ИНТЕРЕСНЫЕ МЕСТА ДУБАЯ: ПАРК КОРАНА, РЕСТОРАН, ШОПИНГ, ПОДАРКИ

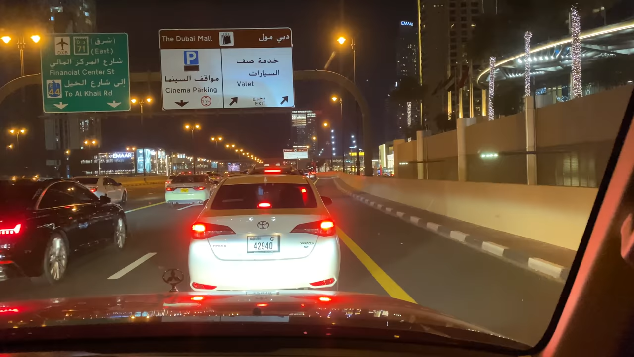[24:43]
Ну, а это крутой-крутой трафик. У меня на карте на кредитной от Нурбанка есть возможность взять парковку в любом моле Дубая, именно такую VIP-парковку. Поэтому мы сейчас попробуем ее взять.